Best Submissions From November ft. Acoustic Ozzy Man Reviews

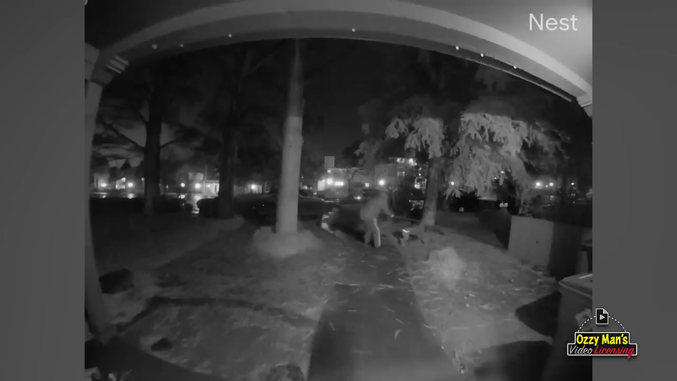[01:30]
I've seen it. It's like a movie where you're like, I've seen it. I've seen this one before.
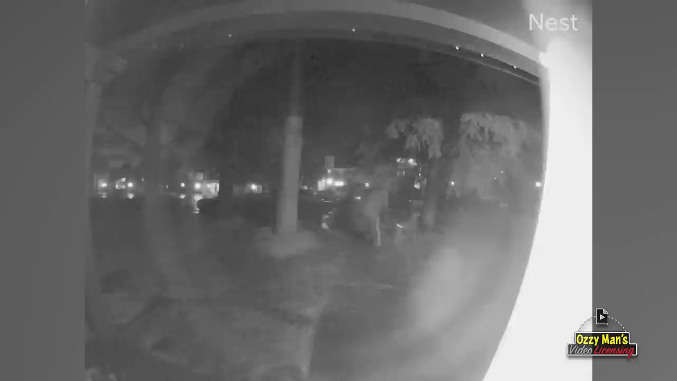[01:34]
Who's in it again? There's like, there's a big animal that comes about.
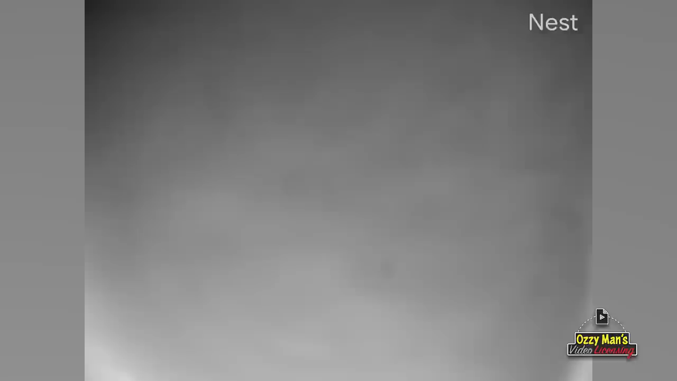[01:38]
I'm going to say a lion. No, seriously, it's like a little, look, maybe it's not like a lion with a huge mane, but it is a lion.
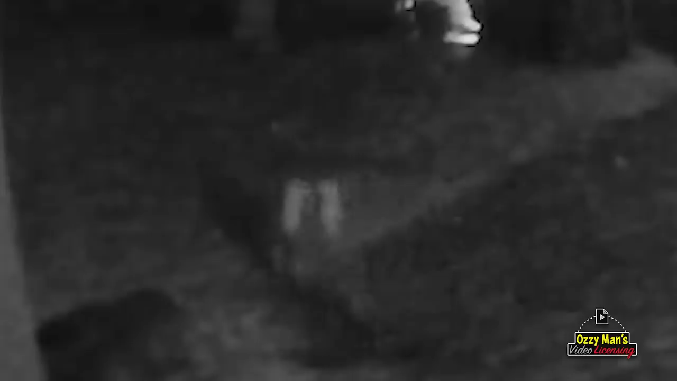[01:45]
I'm pretty sure it's a mountain lion. It's something like that.
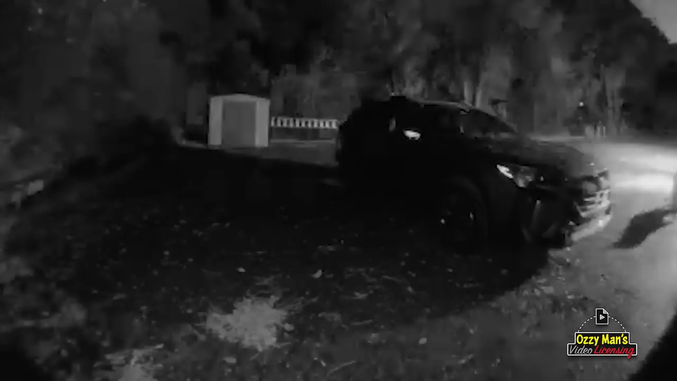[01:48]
They got a lot of cameras on this house. That is creepy. That is creepy. Cheers for sending it in. All right, there's still going. Wow. I thought it was over there. It's just, it's circling the entire house. Go away. Go back to your bush house.